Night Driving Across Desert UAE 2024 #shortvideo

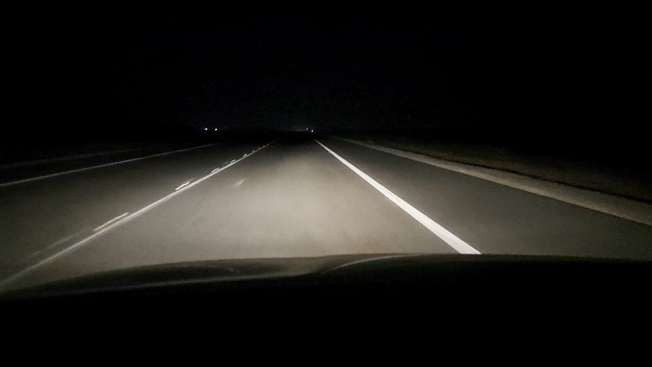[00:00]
Huh? What do you mean? Video. There's nothing to video. Well, that's the whole point of video, and there's nothing out here. Oh, look, there's lights over there. First bunch of lights I've seen in a half hour. Yeah.